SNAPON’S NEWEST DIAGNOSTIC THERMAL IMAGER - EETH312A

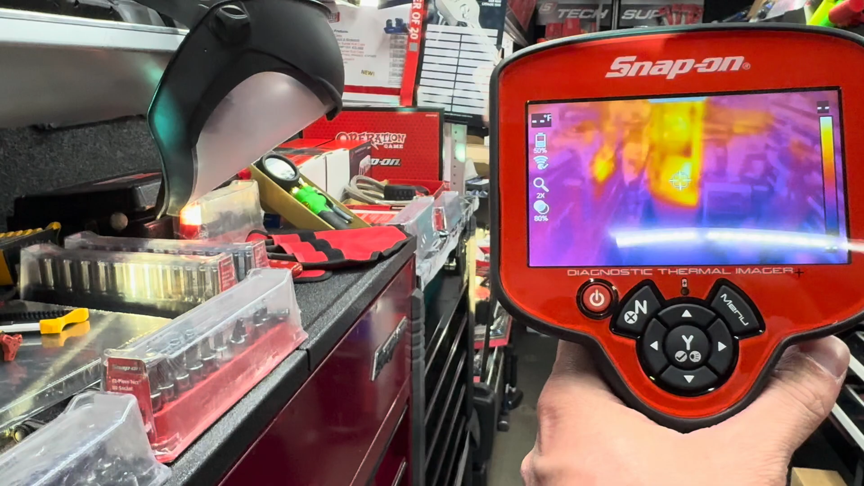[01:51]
it's a large 4.3 degree uh 4.3 um inch
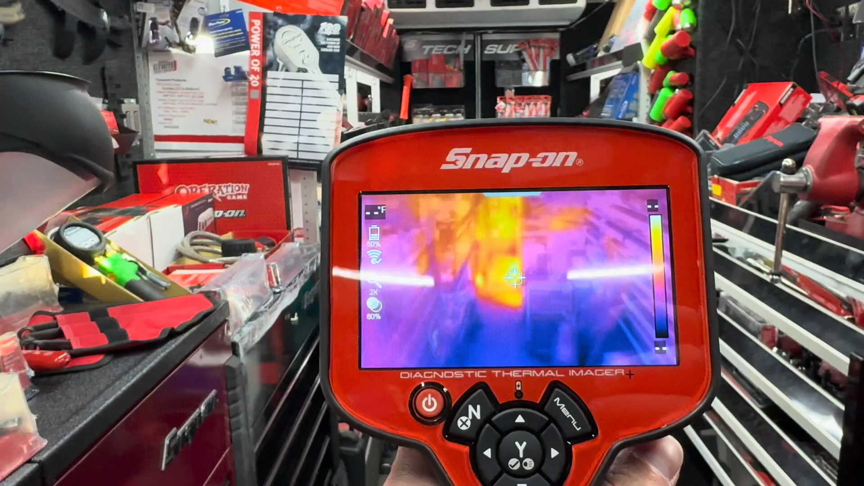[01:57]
screen i should say oh that is 120 by 90 resolution so that
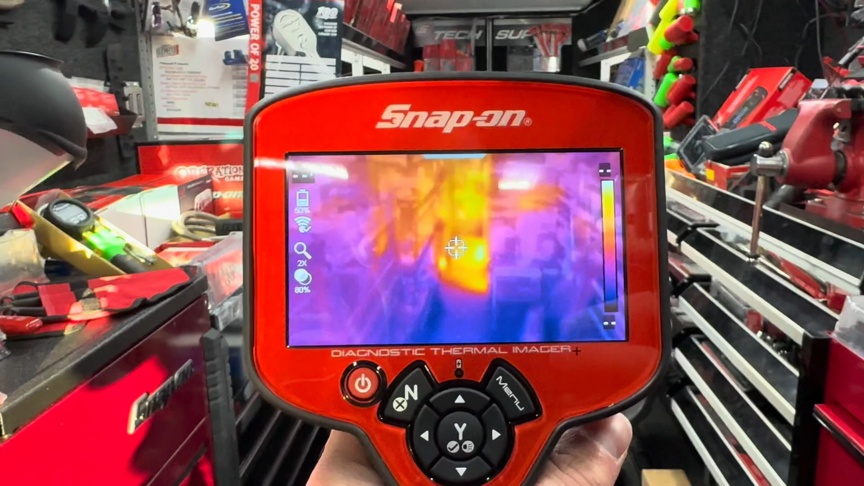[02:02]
is upgraded from the last model i'll be honest with you i cannot remember the last model
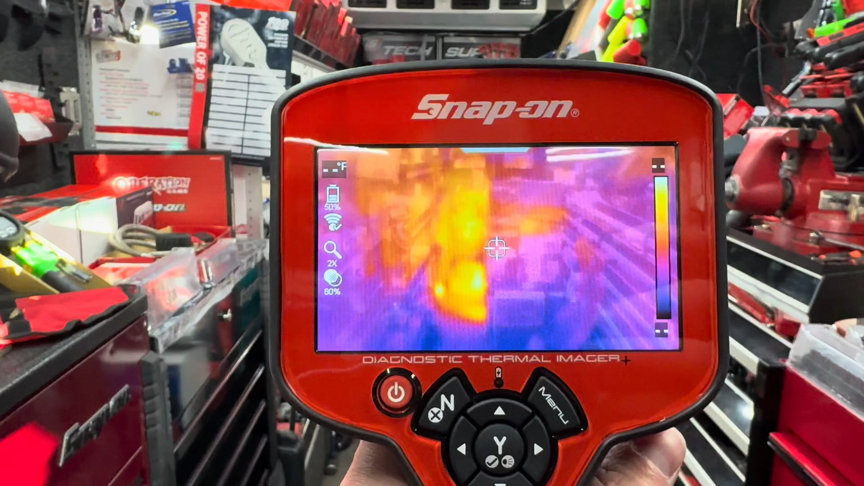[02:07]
for the uh for the actual resolution but i can tell you it has been upgraded
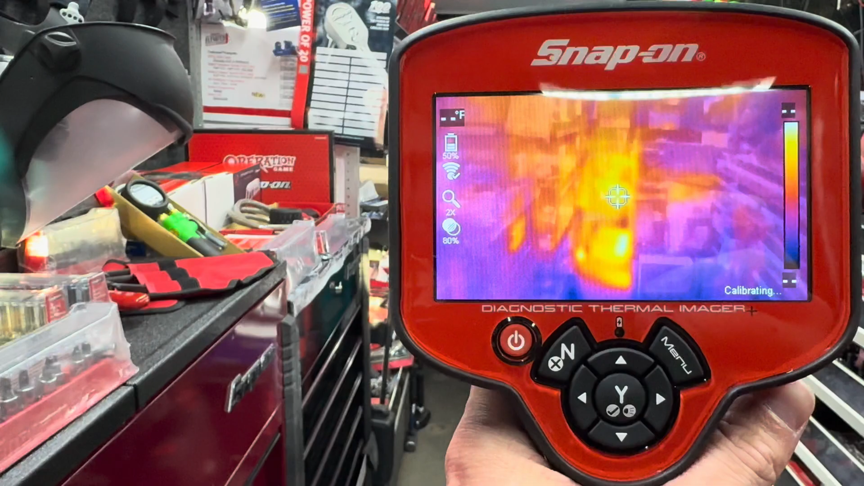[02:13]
um image blending that's going to be a new one for you as well so you'll notice it
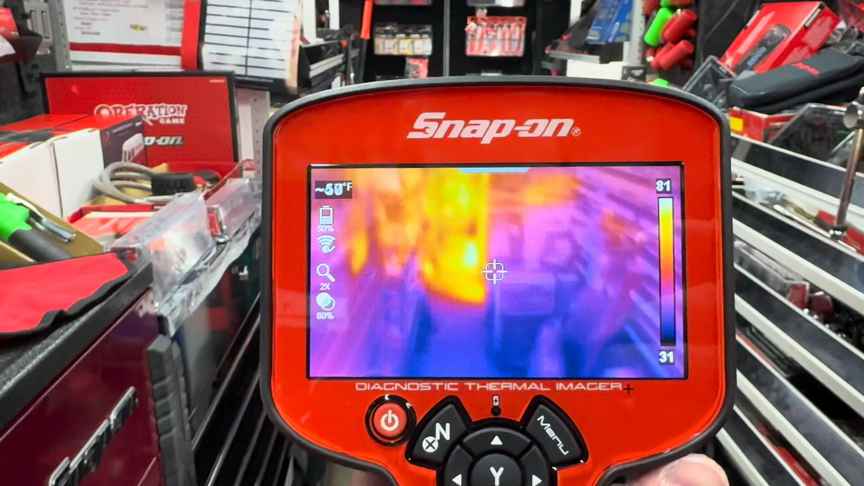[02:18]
kind of looks like you're looking at a regular picture but very grainy that's just because you're
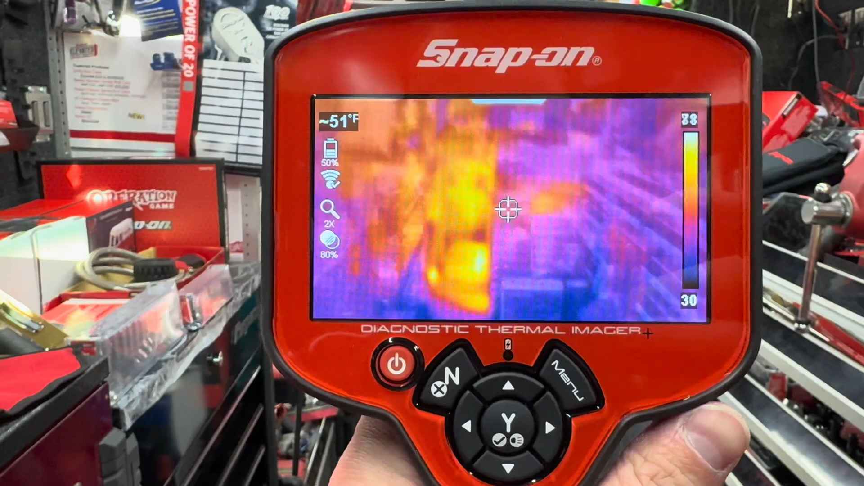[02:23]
getting an overlay of that thermal imaging as well so when you start i guess using it
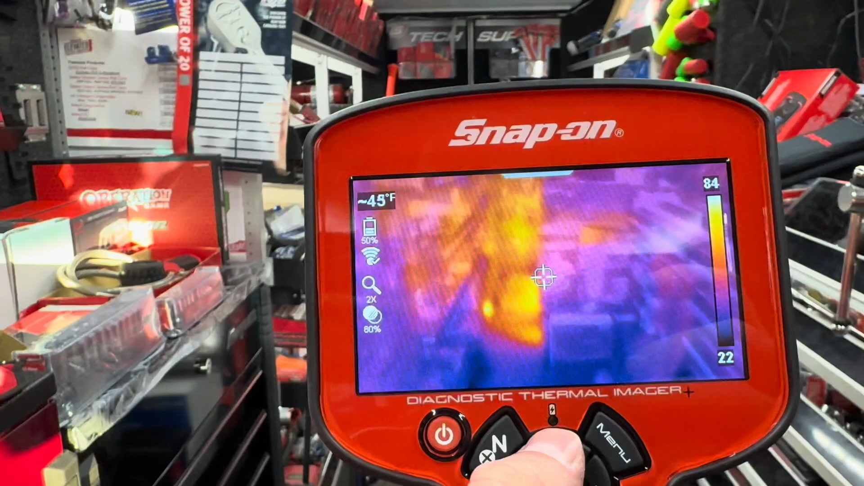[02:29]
you start really realizing how much the resolution has changed i get really
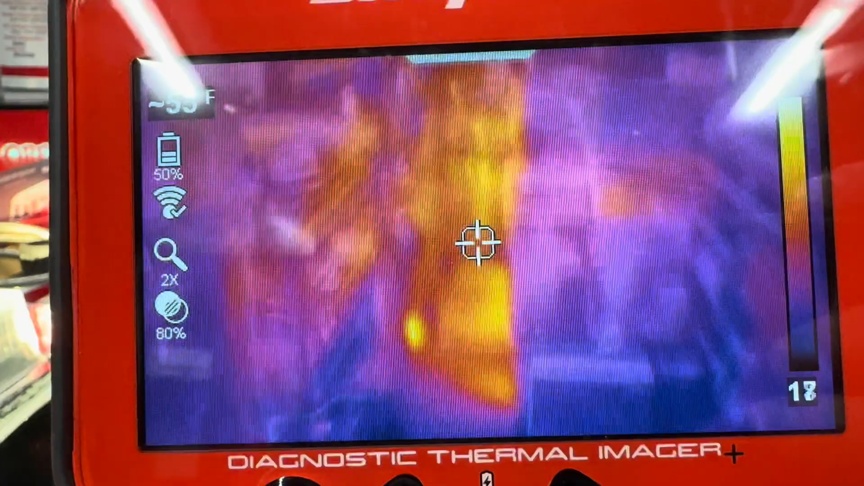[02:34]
close there and you can almost read the uh the packaging on a lot of these uh
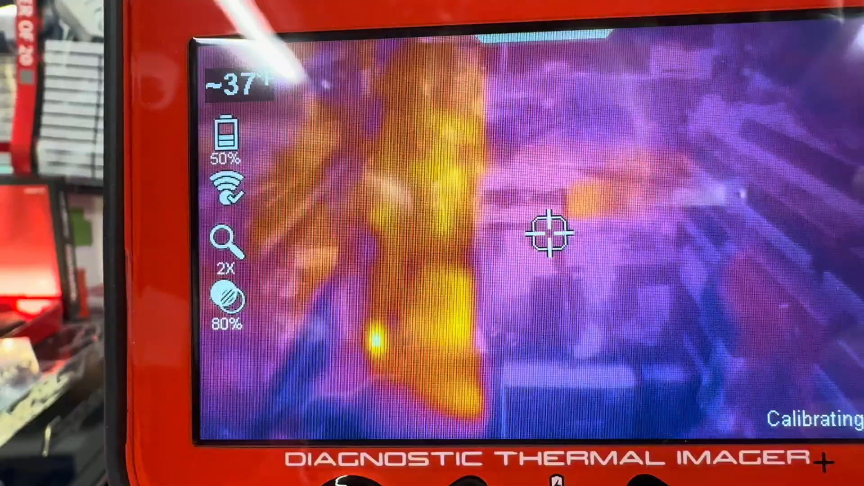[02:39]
these boxes so again being able to overlay that in being able to see what components actually
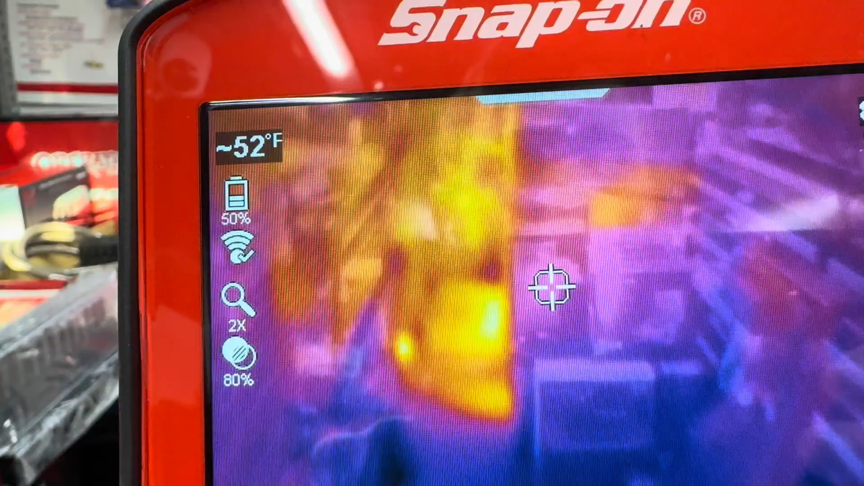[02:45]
On screen: spot 52°F
heating up is going to be big for you guys and actually we've we've done something a little bit different as well
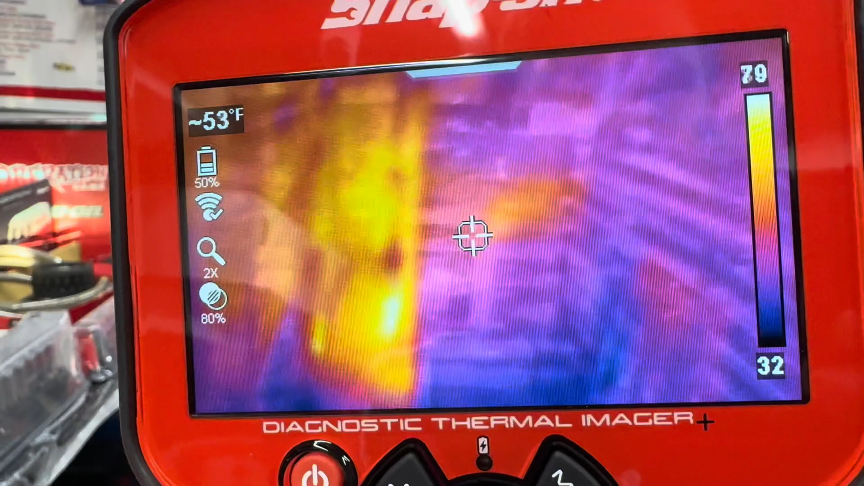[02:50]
On screen: spot 53°F
i might as well get right into it so first of all i just clicked the trigger